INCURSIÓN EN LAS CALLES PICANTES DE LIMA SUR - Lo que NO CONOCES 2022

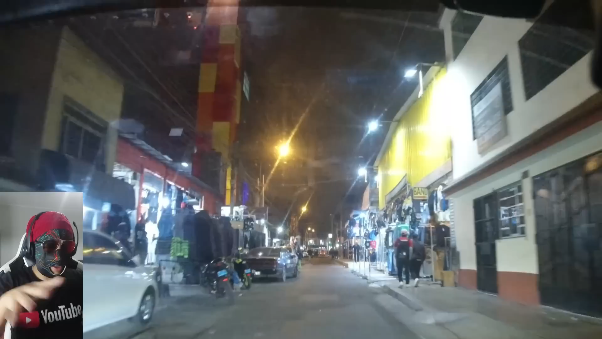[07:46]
Algo rápido A ver Esta zona Es altamente comercial Acá hay Acá venden De todo Ropa Zapatías
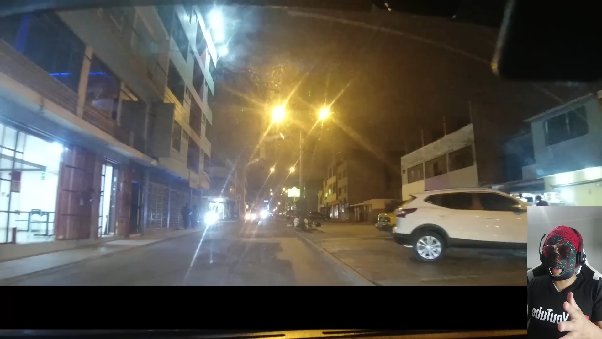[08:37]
que Ustedes Conozcan Bueno Los que no conocen Conozcan Por donde estoy yendo
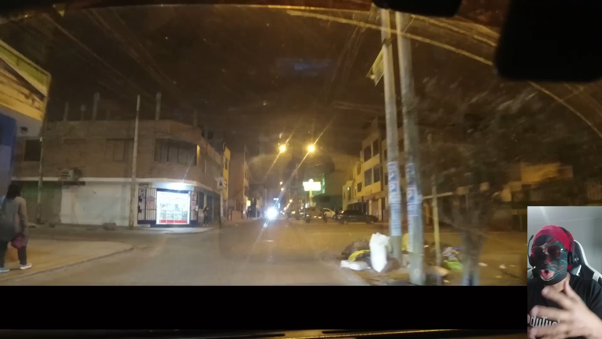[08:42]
Conozcan las calles Vean como es Miren Miren Miren Esa bótica Miren Esa esquina ¿Se dieron cuenta? Ay Ay Bueno En esta calle Acá hay un telo A la izquierda De la esquina Ese es un telo Al paso Está más o menos
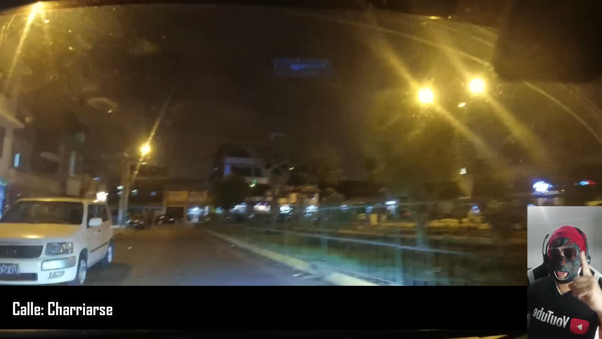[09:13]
eso Ahorita vamos a regresar Para que vean Algo Realmente ¿Cómo les puedo decir? Espectacular Fuerte No sé cómo decirlo Pero Espérense unos segundos Ahora estoy bajando Por la calle Justo Nadera Esta calle Famosísima Ya esta calle Para esta parte Se caracteriza Porque hay muchas cevicherías Bastantes cevicherías Comida marina Al paso Si es barata
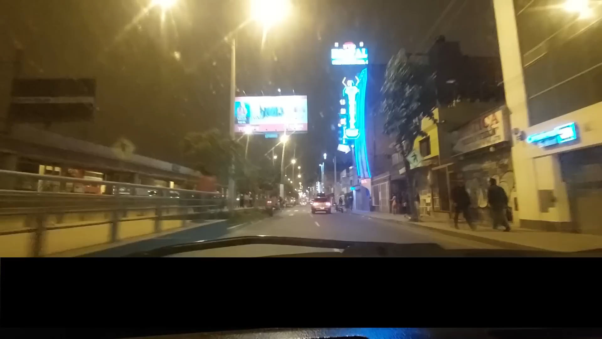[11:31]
Hospedaje Brasil Eso Ahí, ahí, ahí Por esta parte Del cine star Aquí hay una bodega No Es una licorería Para luego Irme A A A la zona De Ciudad de Dios Ay,
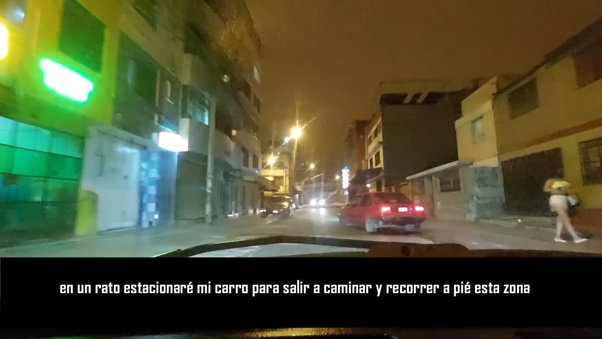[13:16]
Para que entiendan He dado vuelta Al parquecito Este Para poder entrar A la zona Rosita
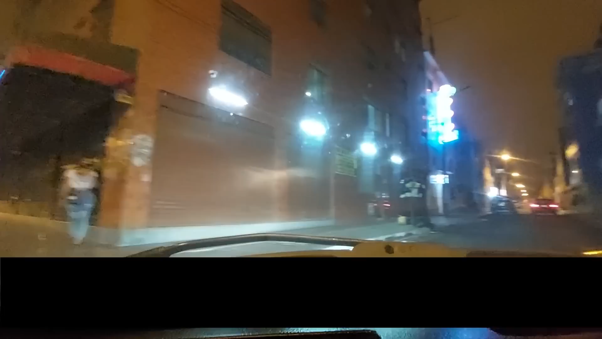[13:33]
Avanzame carrito Que mucho tráfico Ese carro Que está delante mío Está yendo A 10 km por hora